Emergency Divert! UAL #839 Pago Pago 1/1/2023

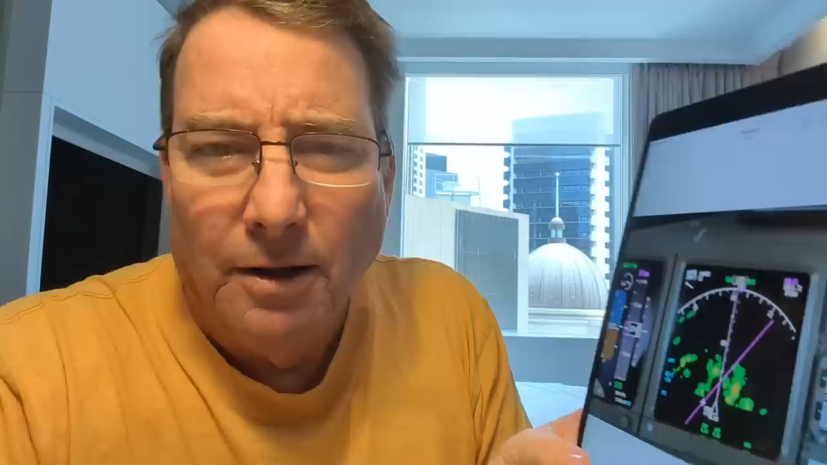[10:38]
Meanwhile, continue to keep your weather radar on and poke your way through the weather as you make your way to your emergency alternate destination.